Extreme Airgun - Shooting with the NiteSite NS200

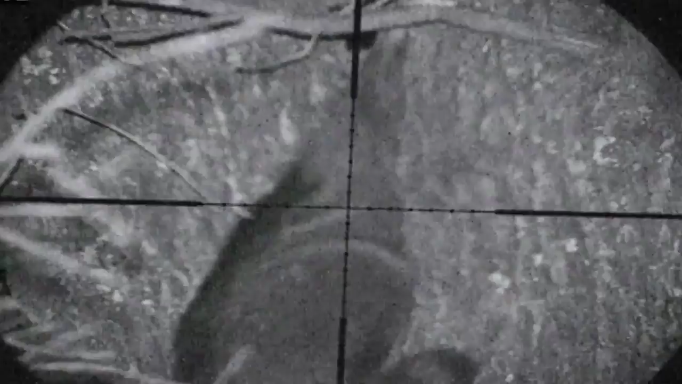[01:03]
Shooting rats, pigeons, rabbits, raccoons and any other type of vermin may look easy, but it's far from it.
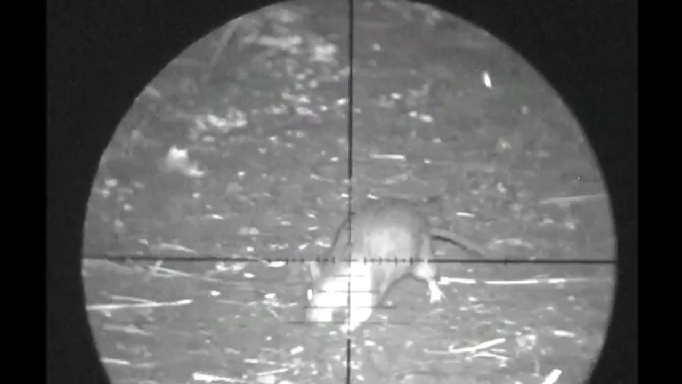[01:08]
The main issue with these pesky blighters is they come out at night. If you flick a lamp across them, they scarper.
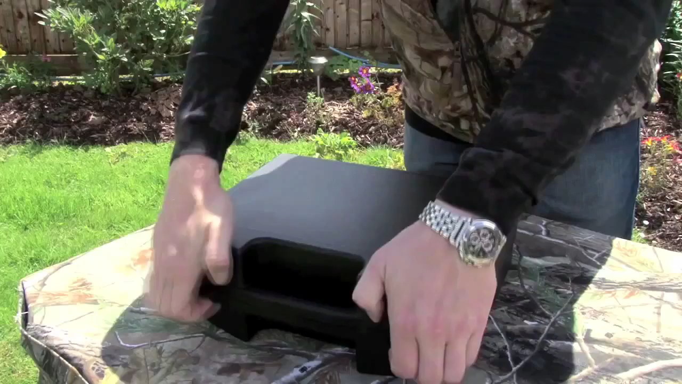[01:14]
So, the guys over at Nightsight sent us the NS200 model and asked us to see what we could do with it.
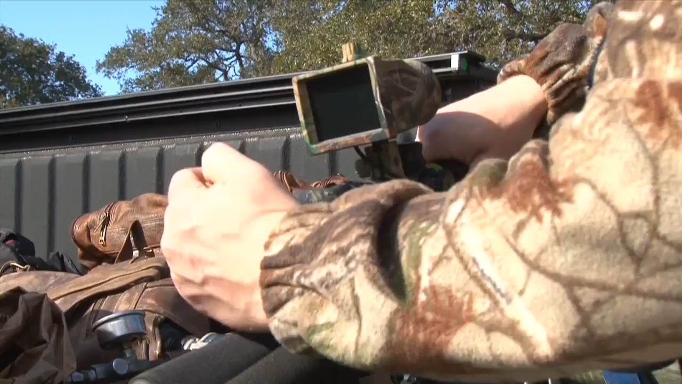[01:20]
Easy to put together, Mr. Harford has gone through the process with you guys time and time again. It's such a simple but effective piece of kit. The four infrared illuminators in the front shine into the darkness but can't be seen with the untrained eye.
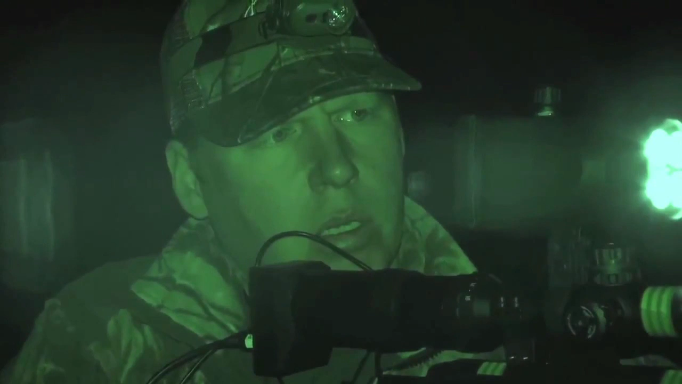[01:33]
However, they pick up on shapes out there in the darkness, no problem. The light bounces into your scope and is picked up by the camera unit on the back.
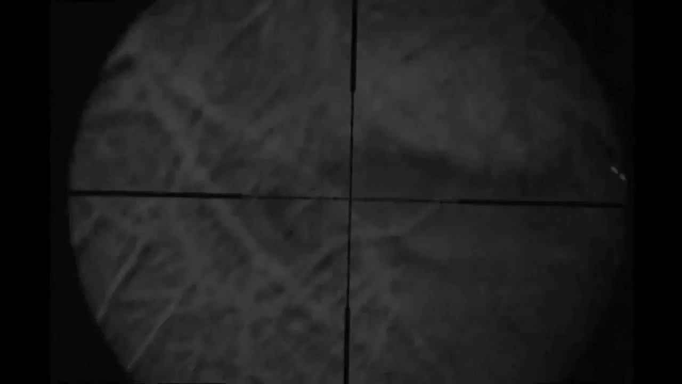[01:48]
That sends a signal up to the screen on top and those beady eyes now glow in the dark, as does the outline of the animal, clear as day.
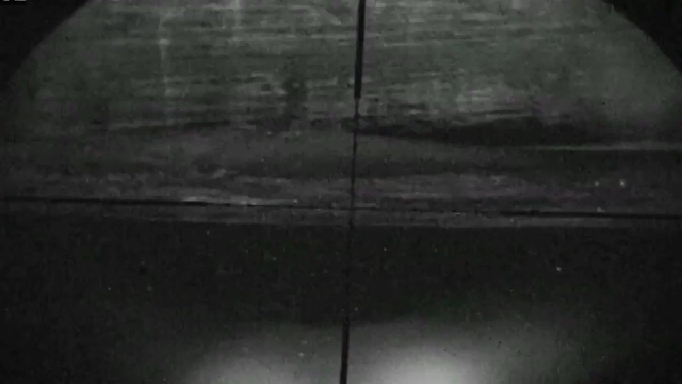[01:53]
It not only allows you to spot your quarry in the darkness, it gives you enough time to be able to identify the animal in question.
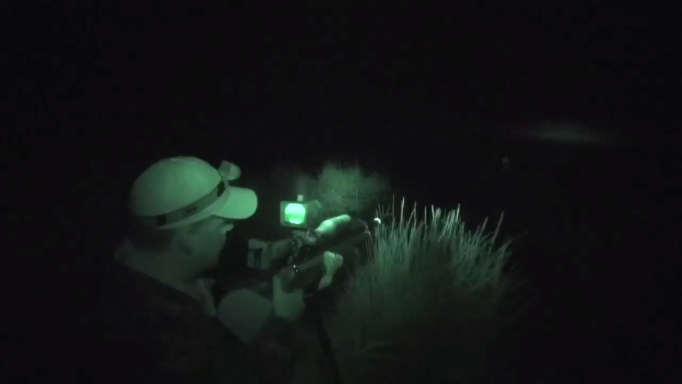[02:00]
You place your crosshairs on the quarry and squeeze the trigger. Easy as your life. Here's a look at the Nightsight NS200 and how it's aided out of Armington.
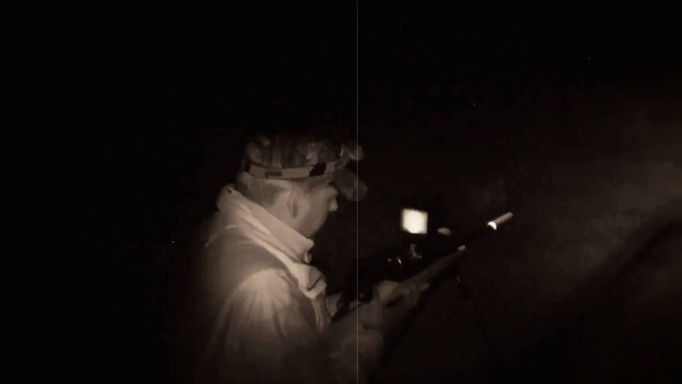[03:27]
It's easy to set up and with its brilliantly clear sight picture, this piece of kit is a must have for anyone out hunting at night.
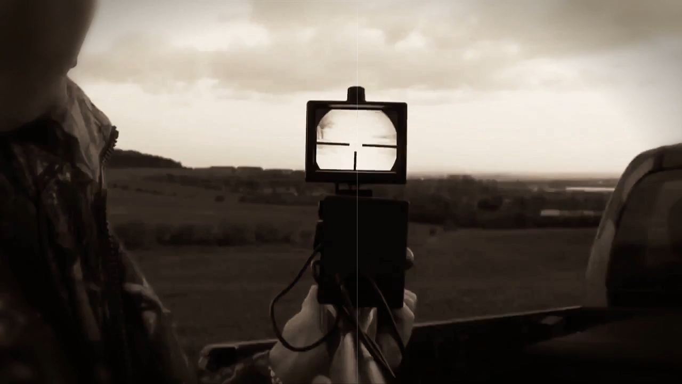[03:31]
Ourself and Wildy liked the sound of that.
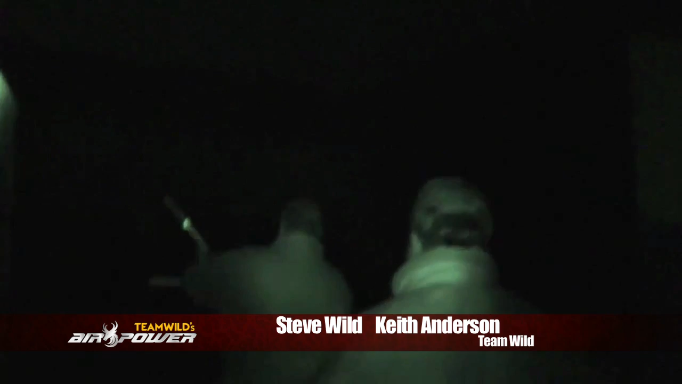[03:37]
So, we took the Nightsight and our day state huntsmen out to help with a pigeon problem on a building site in Nottinghamshire.
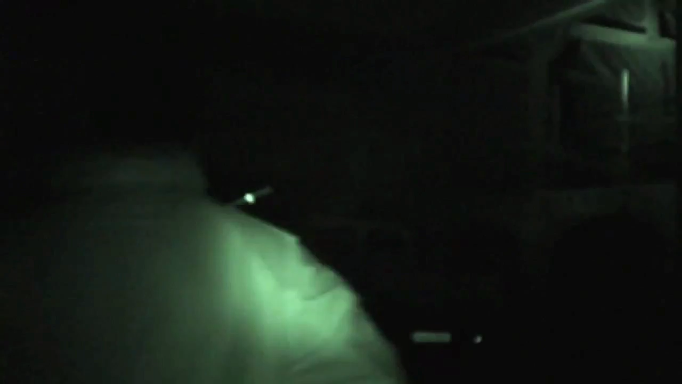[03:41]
In absolute darkness, the Nightsight NS200 allowed us to pick up birds we may never have seen with a lamp.
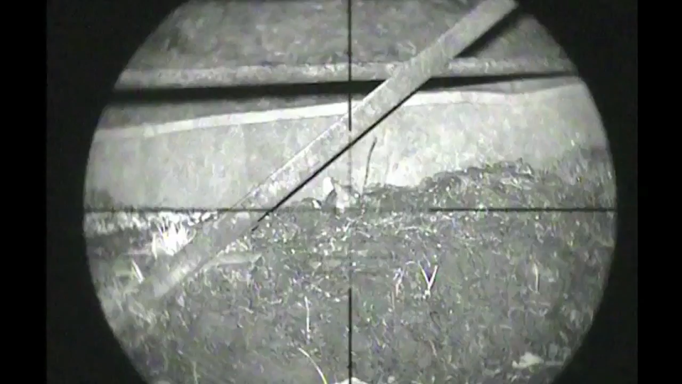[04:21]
With the crosshairs fixed on some of their well-worn little footpaths, we were able to pick them off one by one.
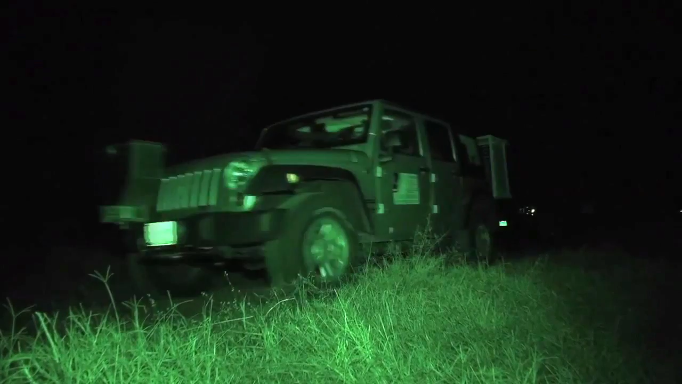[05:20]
The pair of them then set off into the night looking for a problem pest of a slightly bigger nature, feral hogs.
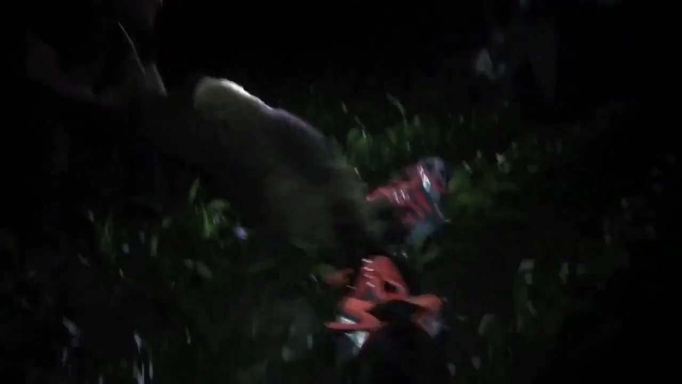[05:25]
The guys at L3 have always used dogs and more often than not a knife.
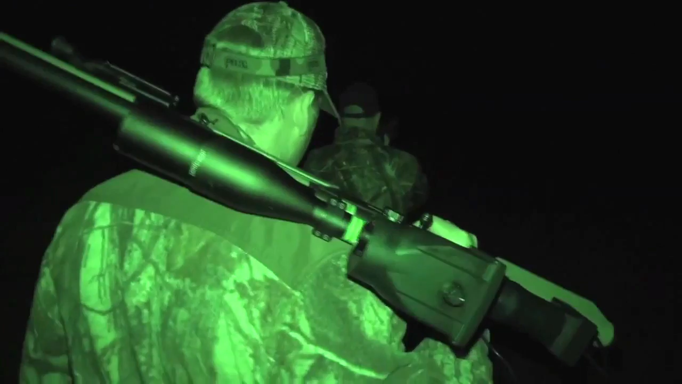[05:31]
However, armed with the NS200 and Benjamin Rowe, they managed to stalk into a pair of hogs,
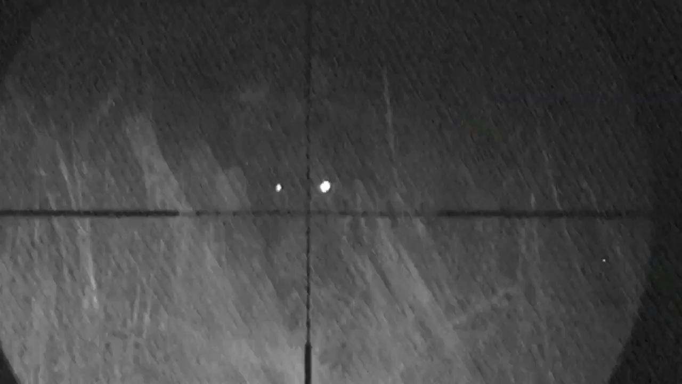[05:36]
remain hidden in the darkness and take the shot.
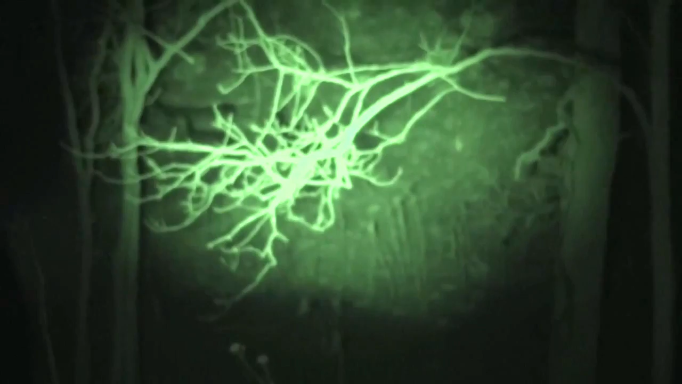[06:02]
The pair got the job done with ease
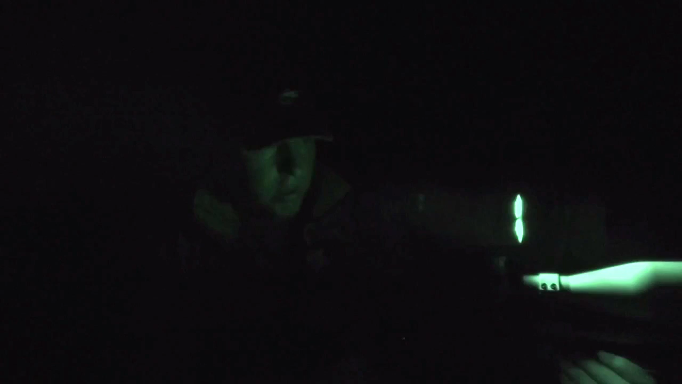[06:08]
and the Seeker can be easily seen in the darkness with very little ambient light.
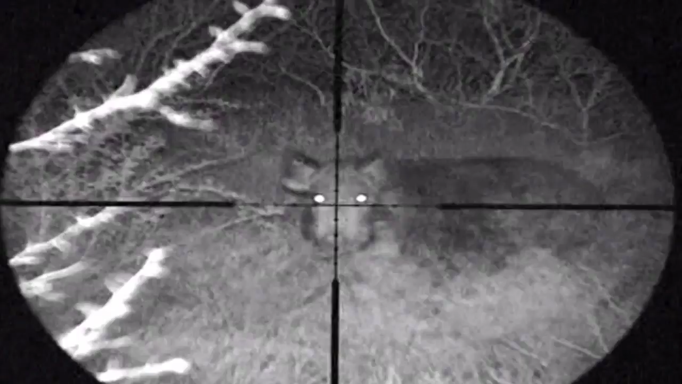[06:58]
He used his own air rifle and Nightsight to complete effect him and a good sized problem porker.
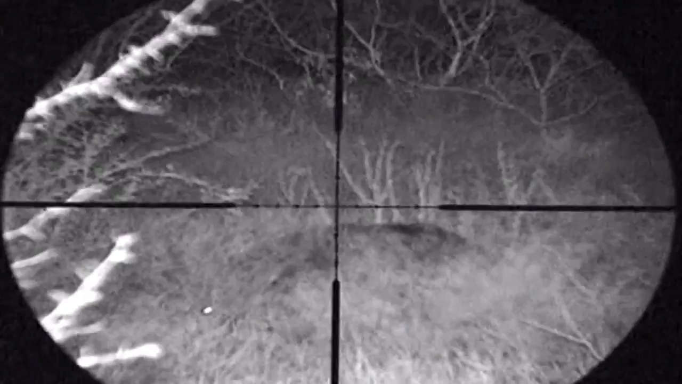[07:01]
Back in the UK,
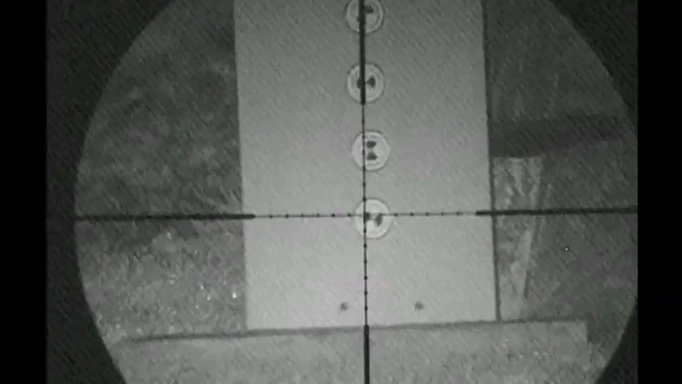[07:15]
Ian decided to have a little fun with the Nightsight and set about blasting a few exploding targets for good measure. Not the most scientific of tests, but fun nonetheless.